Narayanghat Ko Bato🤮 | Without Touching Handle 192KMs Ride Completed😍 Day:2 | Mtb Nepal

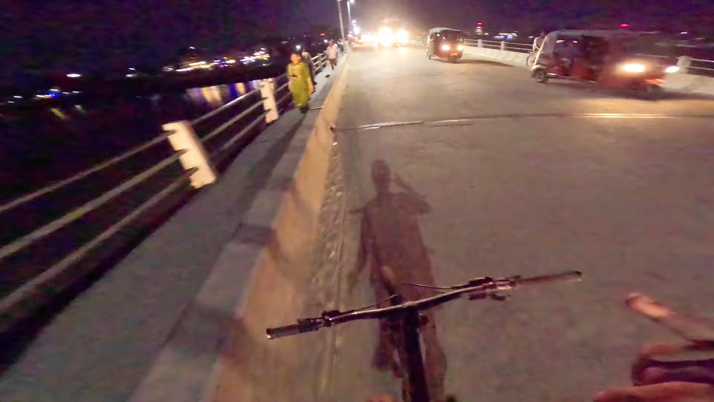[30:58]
अब अगाडि गएर अब मात्र यहाँबाट 2 किलोमिटर छ चितवन आउनलाई, तर यही नै हो चितवन भन्दा नि हुन्छ है।